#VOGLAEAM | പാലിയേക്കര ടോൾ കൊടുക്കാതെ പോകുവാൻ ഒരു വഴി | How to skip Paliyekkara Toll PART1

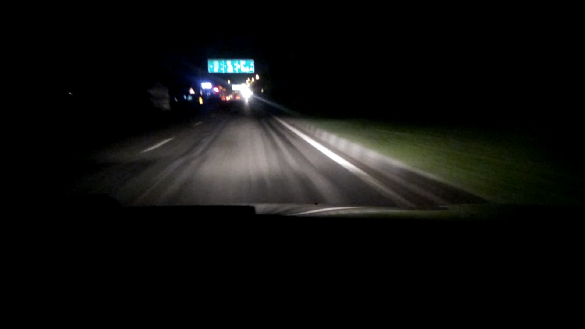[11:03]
ഇതുവരെ സ്ട്രീറ്റ് ലൈറ്റ് ഒന്നും ഉണ്ടായിരുന്നില്ല. എന്തായാലും ഓവർബ്രിഡ്ജിനോട് ചേർന്നിട്ട് സ്ട്രീറ്റ് ലൈറ്റ് കത്തി തുടങ്ങിയിട്ടുണ്ട്.